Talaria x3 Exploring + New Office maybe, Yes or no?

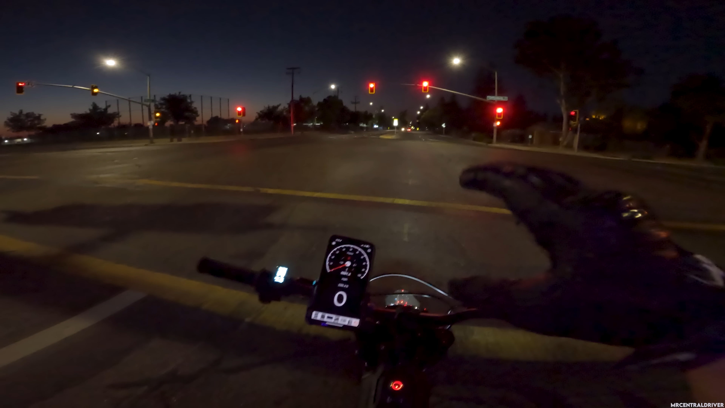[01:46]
be taking this route going to work from now on um if it's you know there's no nails and it's not like too bad to get across I haven't seen it yet but it was cool enough he told me he sent me a video and said hey you should ride over here so I was like all right bet like I go check it out let's go see what's up and the reason why we're doing it at night and during the daytime is because I'm in the central valley of california and it was a hundred and
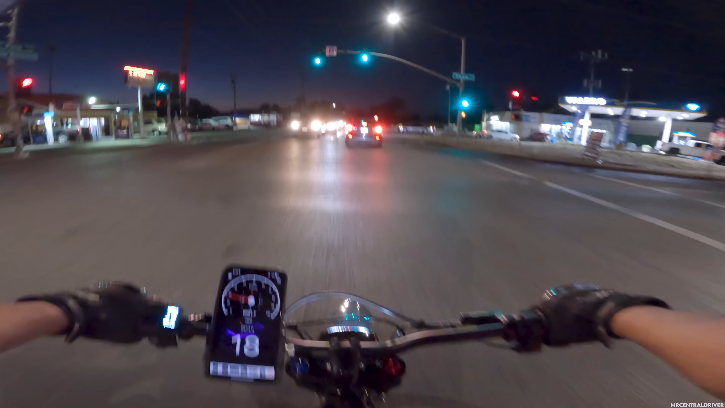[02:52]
all right what's going on here there's a lot of people like turning and doing some stuff all right let me get out of the way before this guy makes the u-turn to the truck so anyway yeah someone's birthday is coming up I'm gonna go spend some time with them so I need to take the day off and uh
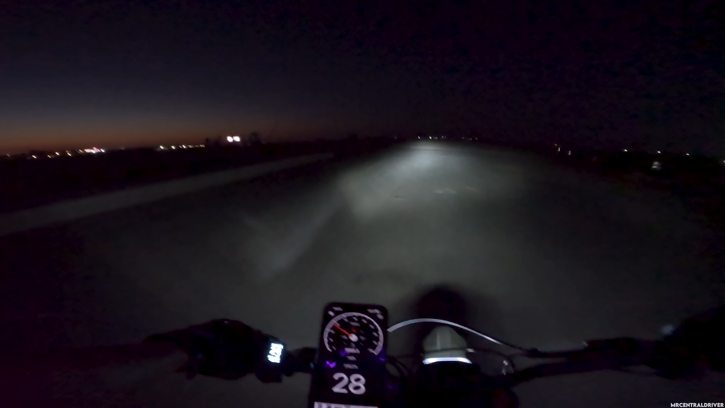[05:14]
is it just gonna be dirt before I get up here uh oh it is gonna be dirt oh man come on you didn't tell me that that means I'm gonna get this bike all dirty well I guess it is kind of dusty oh man my new Talaria XXX no no Monica from Fast and the Furious by the way um okay so what's the easiest way to get up here it's like a big old curb to like get up here oh
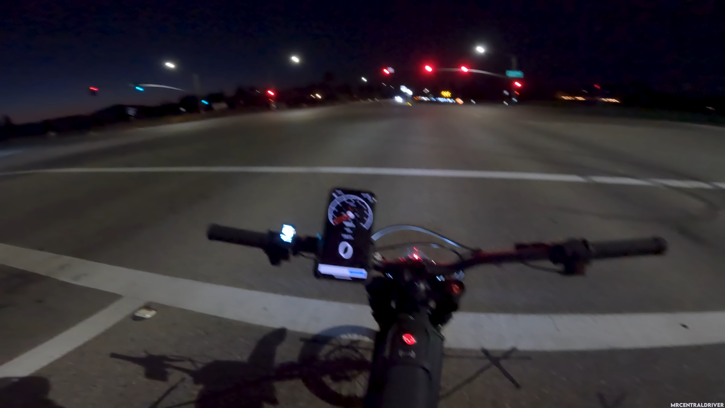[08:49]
and I've already adjusted everything and it doesn't do anything so uh I don't think it's gonna get us and I missed my opportunity to go across so see this is why we go through some lights because now that the mercedes is here it's going to trip the light there you go so now it's gonna turn green for them but it's still not gonna turn green for me so once they go through I'm gonna go
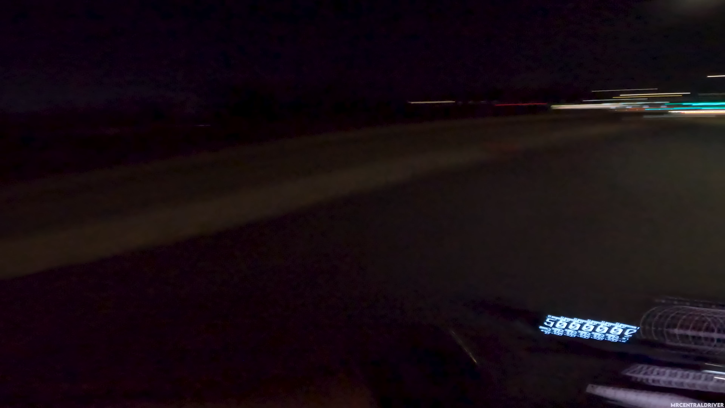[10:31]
oh I should have turned right there can I come up this thing hey smooth ass transition there we go oh I gotta make it I'm not gonna make it I tried I tried I've also been uh reading your guys's comments I trust me I read all of them even if they're negative I don't really reply to the negative ones but um about Tesla so the one that's in front of me that's a Tesla Model Y that's what I've been thinking about getting um a lot of guys have said that if you do buy one that there's a lot of issues with them people return them and I do see a lot of them that
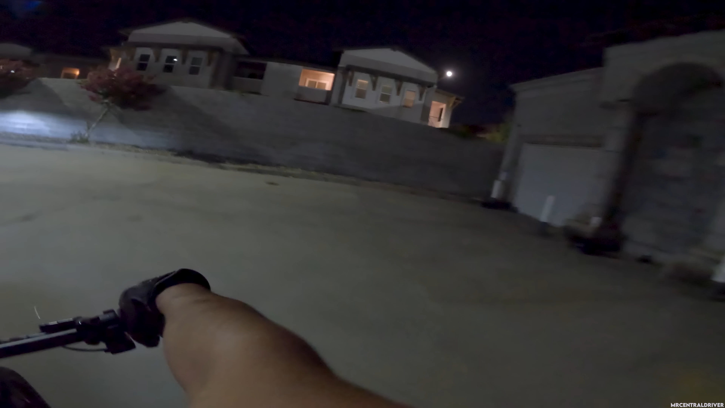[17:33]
think that's a car wash right there wasn't even paying attention oh dang it
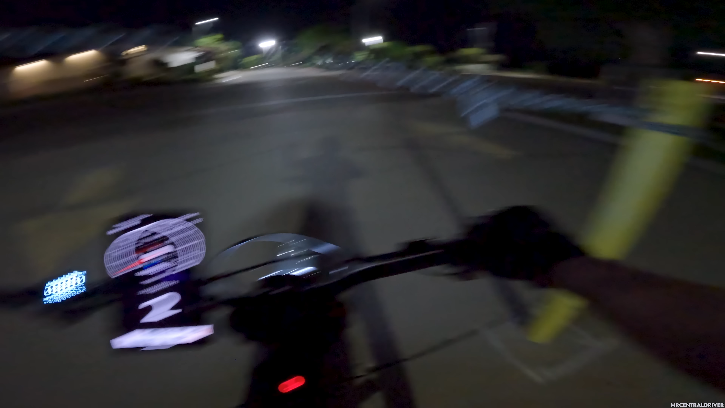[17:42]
at least this bike is low if we would have had some uh 17 inch rims on here that would have sucked